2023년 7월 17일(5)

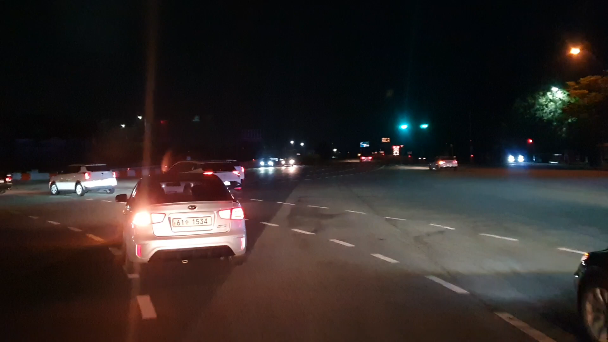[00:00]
유성 톨게이트입니다. 잠시 후 유성 톨게이트입니다.
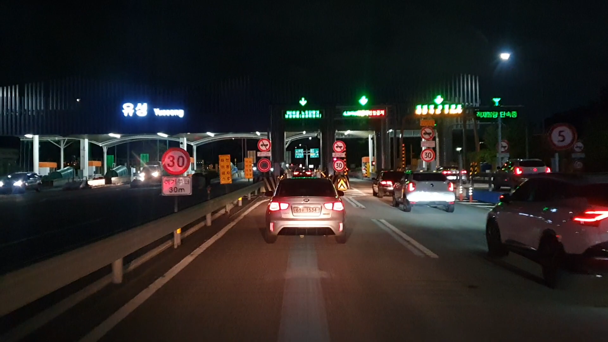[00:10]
하이패스 차로는 1, 4차로입니다. 이어서 112m 앞 왼쪽 방향입니다.
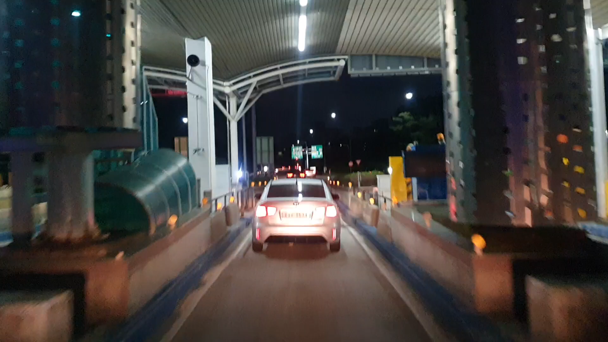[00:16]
정상적으로 처리되었습니다. 이야, 잠시 후 멋지네. 왼쪽 방향입니다. 유성 톨게이트.